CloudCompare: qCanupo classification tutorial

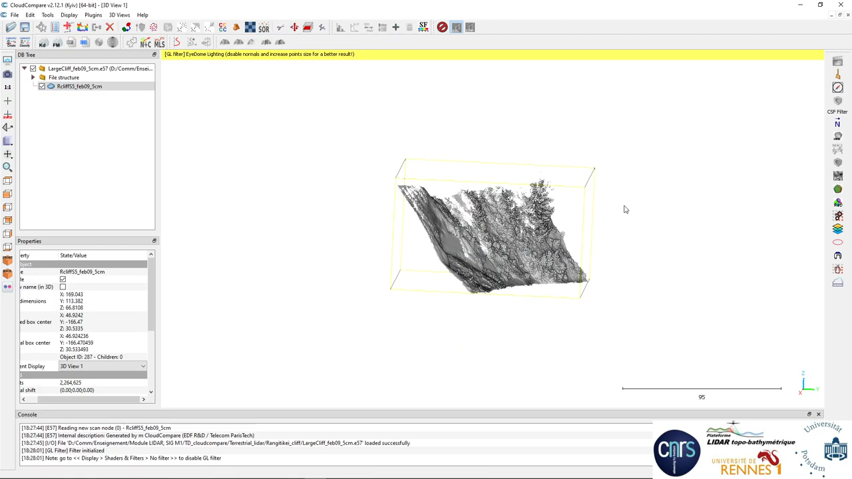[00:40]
voila, you can see the point cloud here. So, the objective of this tutorial is to create a classifier with Kanupo in order to separate the cliff here and its deposits from the vegetation bits, which are a bit everywhere, and you can see they are in 3D.
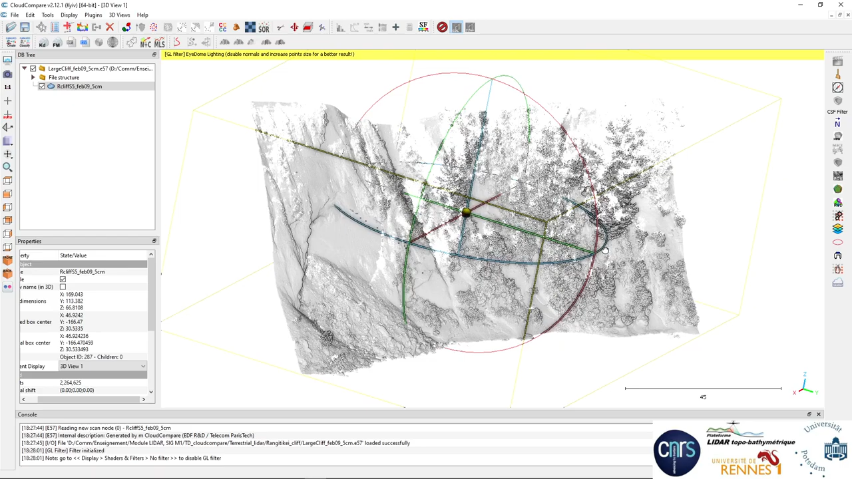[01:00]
To do that, Kanupo is a supervised machine learning algorithm,
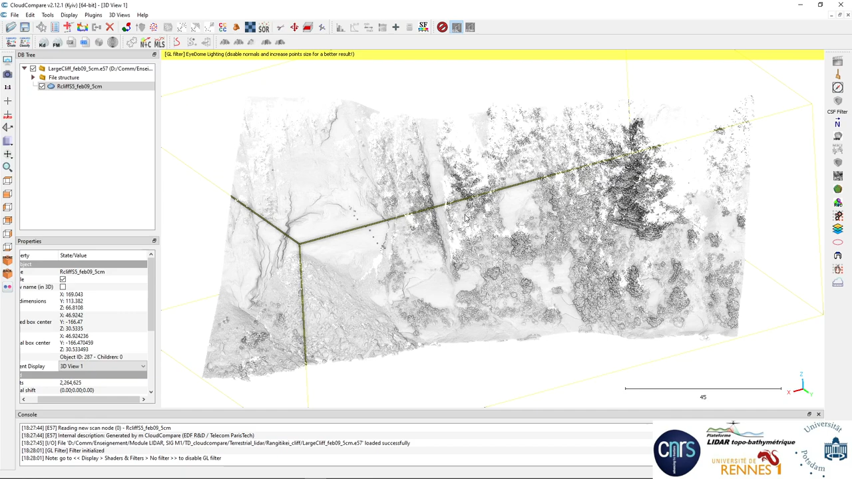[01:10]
so you need to provide sample of data with known classes so that the algorithm can learn to separate them. So to do that, we're going to use a new tool developed by Paul Leroy in our team in Rennes. This tool is based on the CSOR segmentation tool.
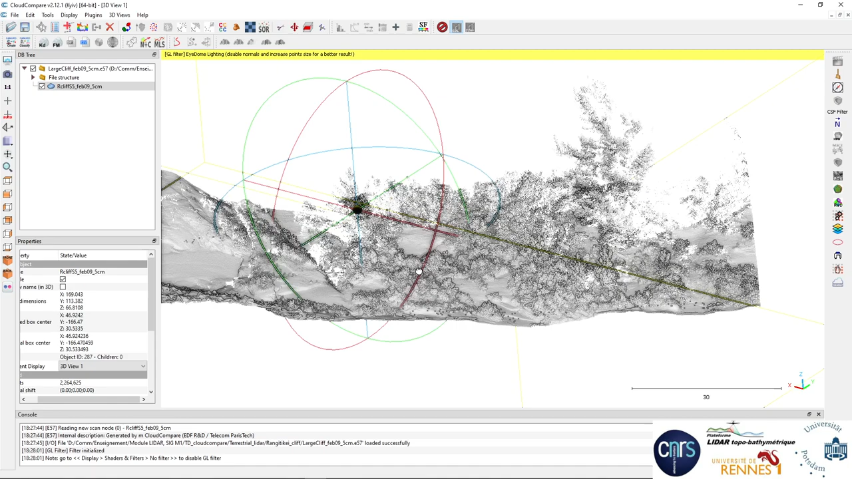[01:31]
To use it, you need to select a viewpoint which will allow you to simply select part of the point cloud which is of interest for you. So let's click on the CSOR. Now you can, for instance, select a bit of cliff here and click this new button here with a sharp and select the value of the class number you want to apply.
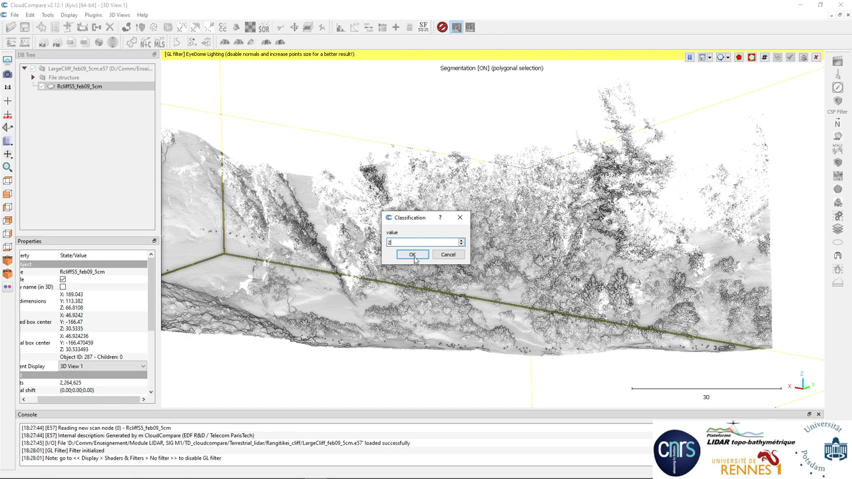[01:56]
Here we are going to use 2, for instance, and it automatically creates a classification field and attribute 2 to this area. So you can continue like this. Selecting bits of the data. And if you want to have a bit of vegetation here, for instance, you do that, but you change the class number to 3, typical class number for LiDAR data. So be careful when you select the data to be sure that there is only the class you want.
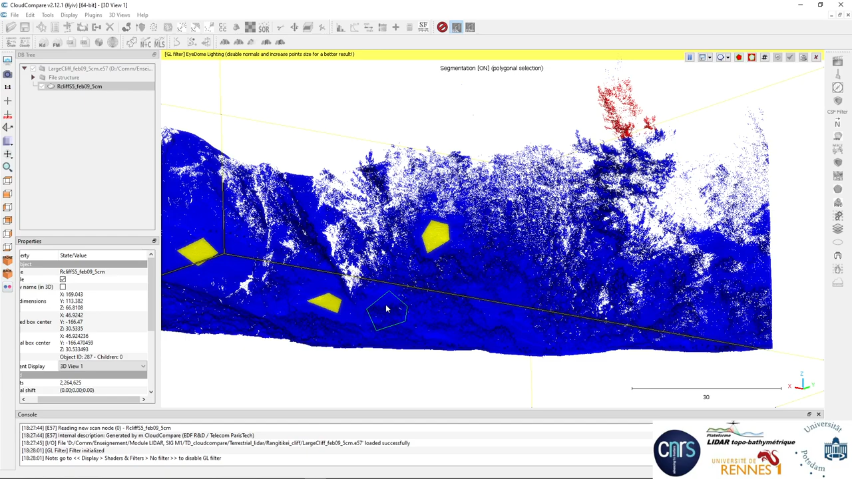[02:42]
If you select directly here, for instance, this part, there will be a mixture of vegetation and cliff, and it will not work with Kanupo. So you need to be sure that your samples are clearly only one class. So I'm going also to add on top of the cliff, bits of the rockfall deposits here, because I want these rockfalls to be classified as similarly at the cliff and not as vegetation. So I'm adding sample in this area.
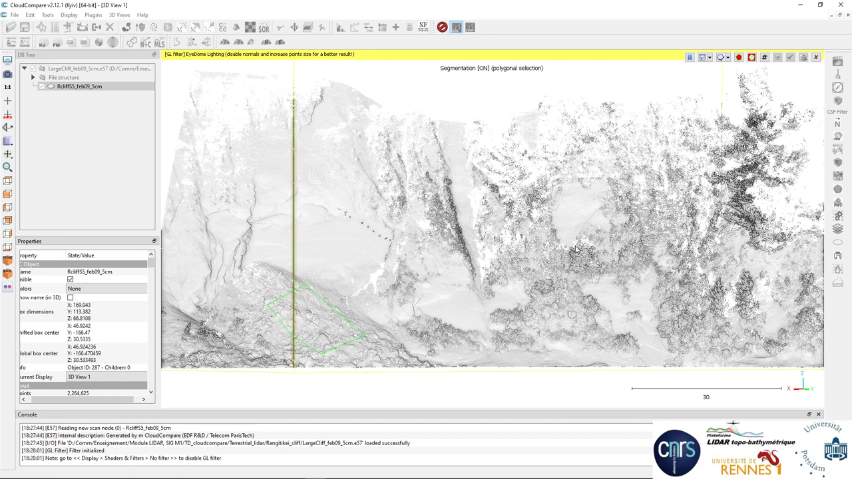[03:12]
Class 2. And also complex parts of the cliff here, for instance, where there is a really complex 3D geometries, it's important to have them in the training data so that you have really a diversity of the shape of the cliff available in the training. And to add now, you see a lot of this vegetation are actually low shrubs.
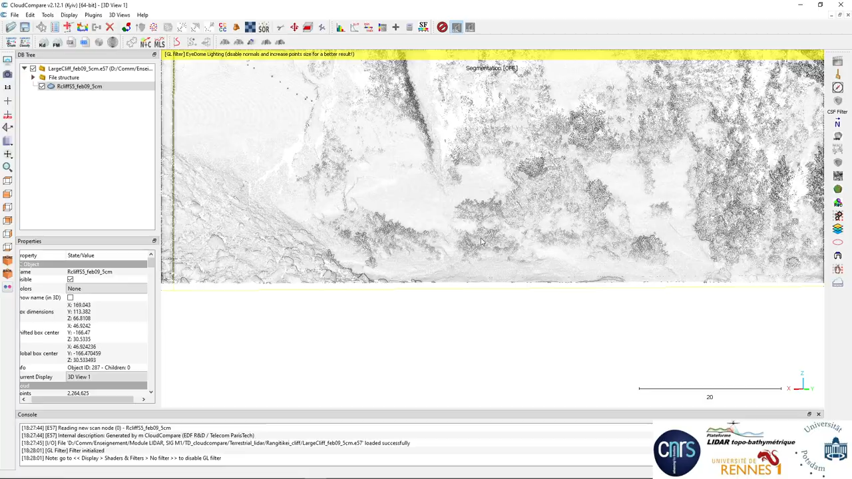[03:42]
So I'm going to find a viewpoint where I'm sure I'm not going to add a cliff element in it.
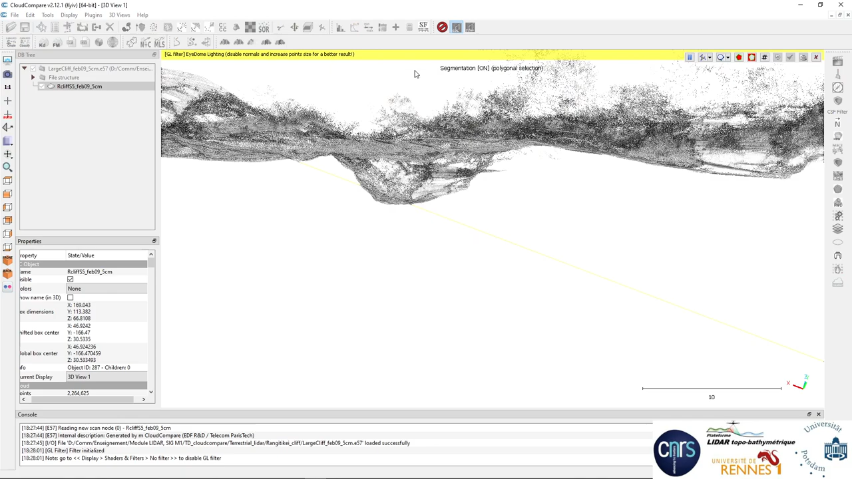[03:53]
And for instance, like this, and I'm selecting, for instance, this small shrub. Bit here, for instance. Small bits. Okay, let's see. I activate the scalar field.
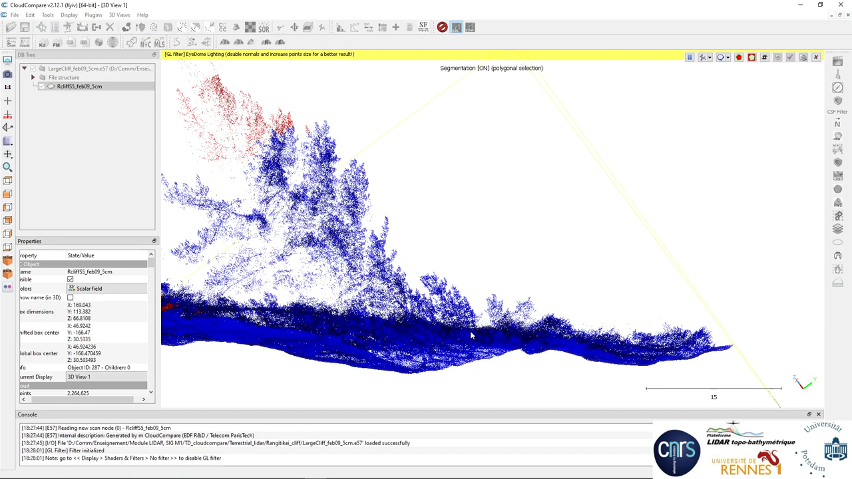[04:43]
vegetation samples, so I'm going to try to add a few more like this. Up. So you see with this sample, with this new tool, you can create label sample very quickly,
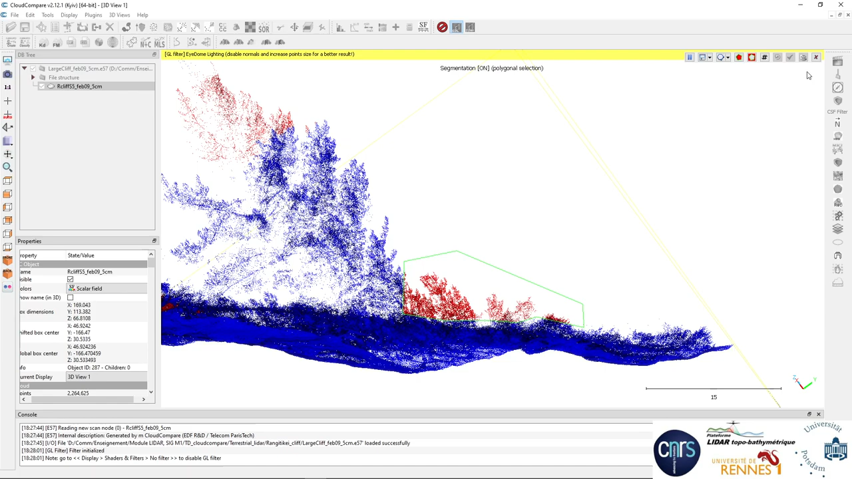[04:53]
which is really, really nice, because this is very often
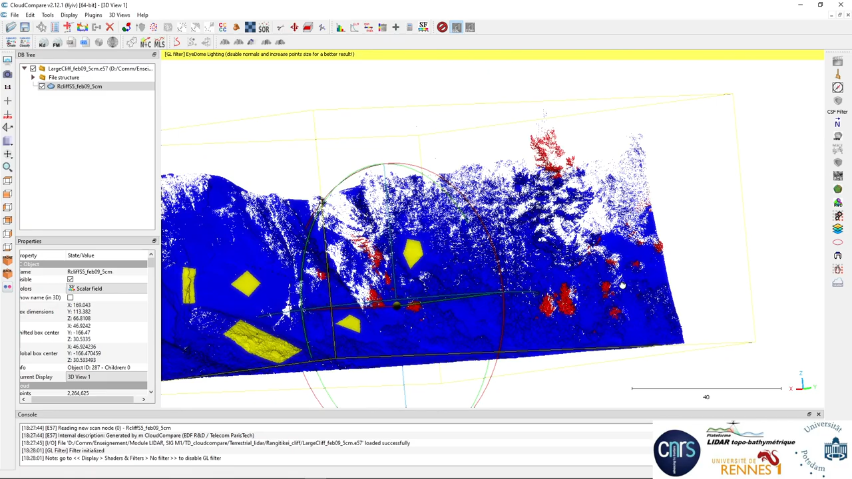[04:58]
a long process in the machine learning workflows. Okay, this starts to be good enough. We'll try with that. So now we Canupo will need to have two different point clouds of the two classes. So to do that automatically, now you have a new
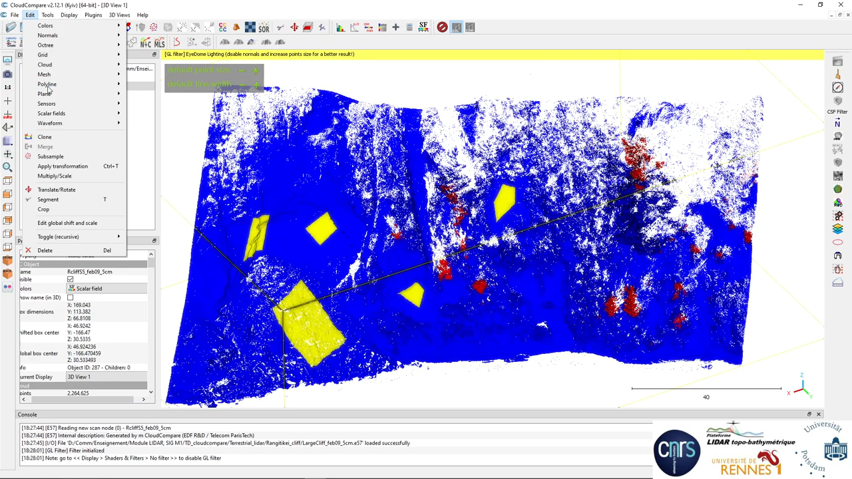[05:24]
function in scalar fields here and split cloud by integer values. And as you'll see, from this main cloud, it has created the three classes of the classification. This is super useful.
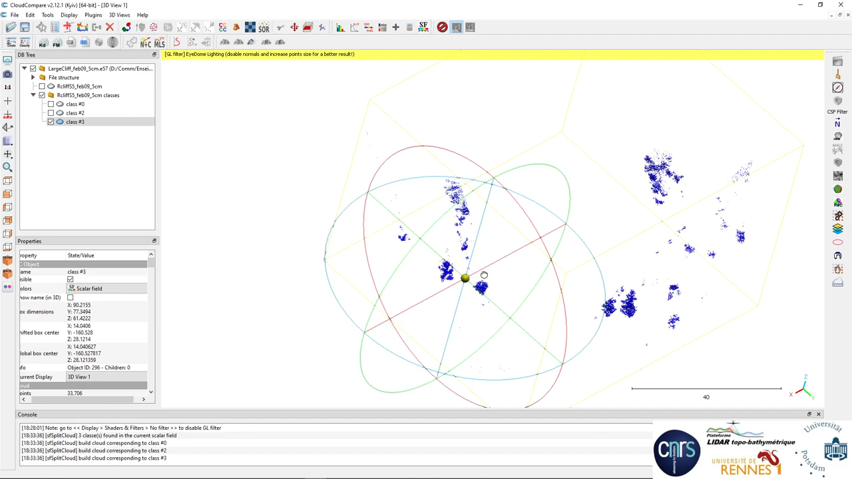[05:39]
Now we have the class for the vegetation. We might want to check rapidly that there is actually no ground,
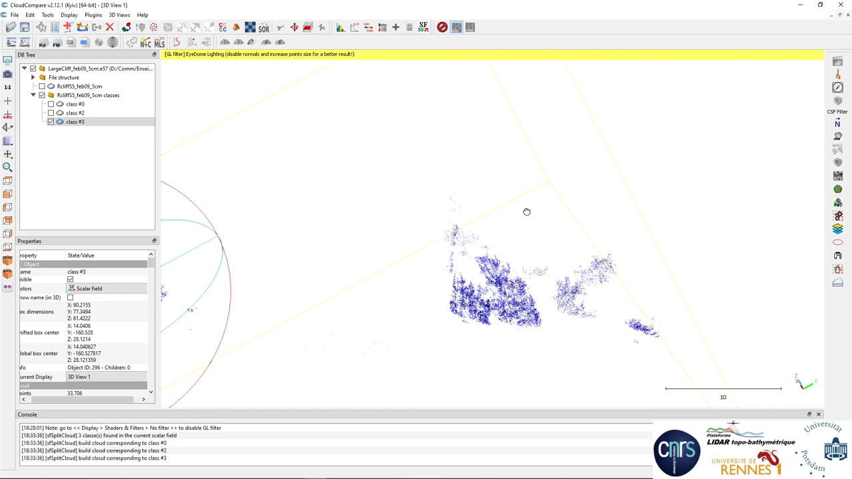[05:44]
no cliff element in it.
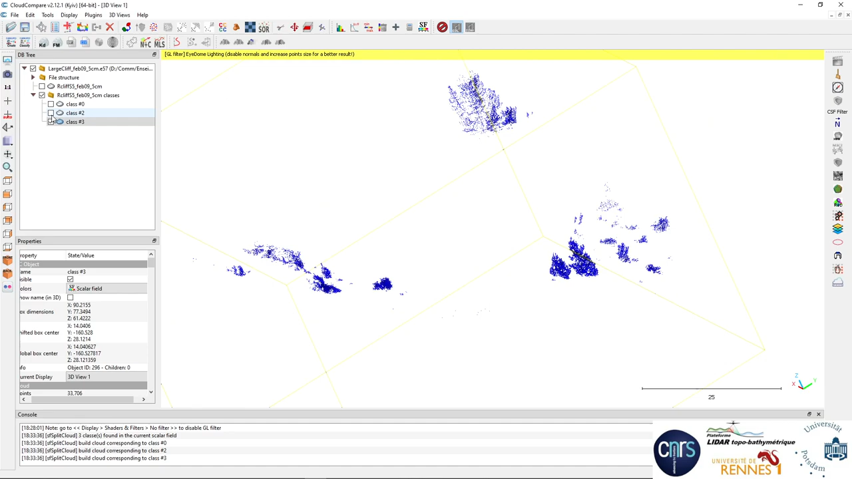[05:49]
And these are the samples for the
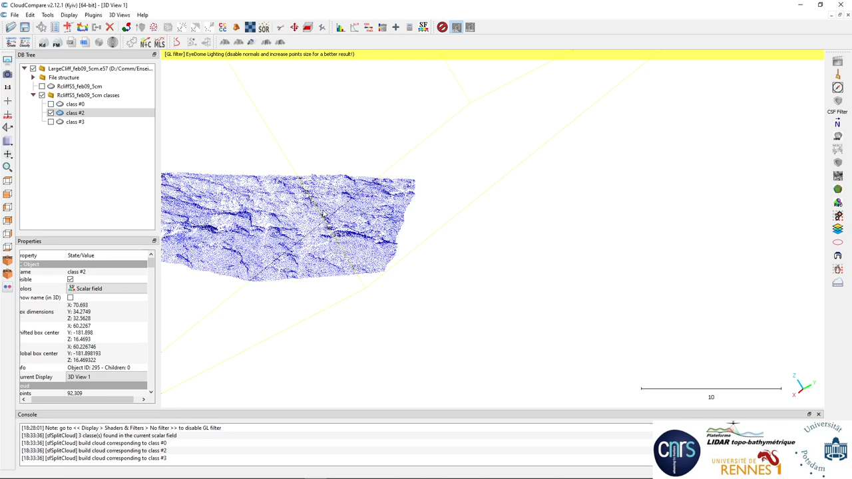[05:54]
cliff, like this. Now, we go to plugin, Canupo, and train classifier.